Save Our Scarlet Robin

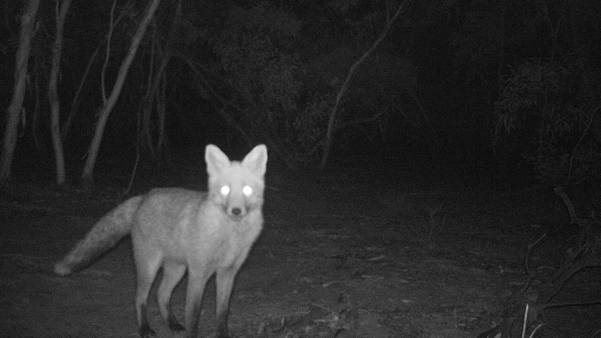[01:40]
We've had a lot of invasive species like cats and foxes move in which can be a predator of of small birds.